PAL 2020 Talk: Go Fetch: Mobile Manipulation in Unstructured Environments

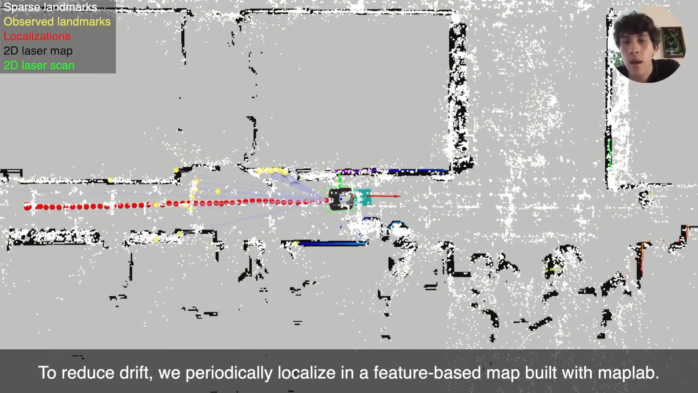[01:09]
was built using map lab together with an occupancy grid built using 2d lidar measurements
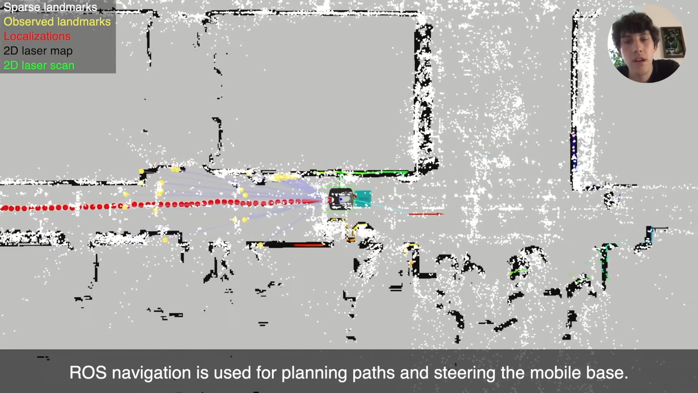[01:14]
the localization is used by Ross navigation stack to perform navigation and obstacle
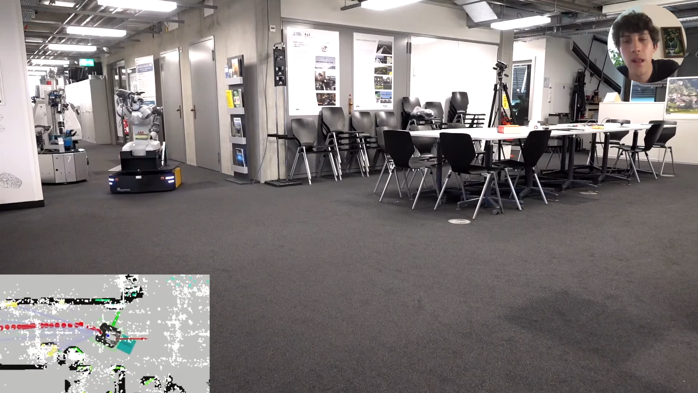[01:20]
avoidance in a first stage the robot follows predefined waypoints while keeping an eye open for the target object
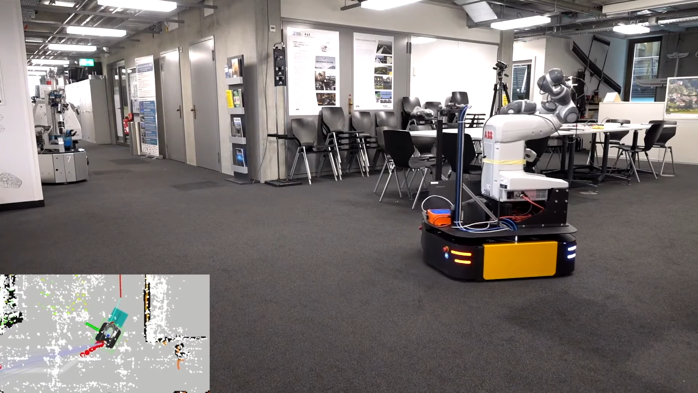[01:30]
for this images from the wrist camera shown in the bottom right are processed using a YOLO v3 object
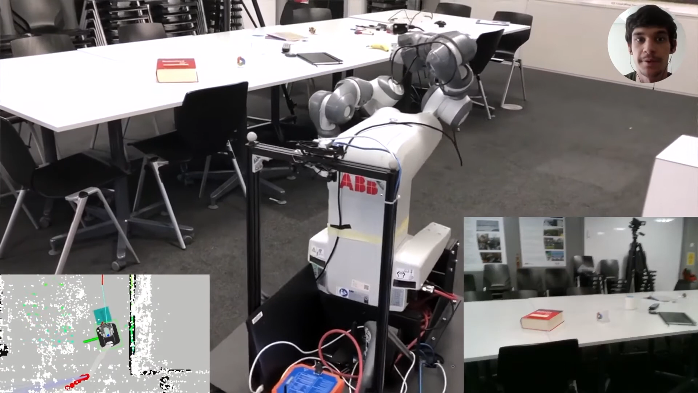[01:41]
detection network detections are tracked over frames and once enough observations are available they are projected into 3d space using the camera poses and triangulated to find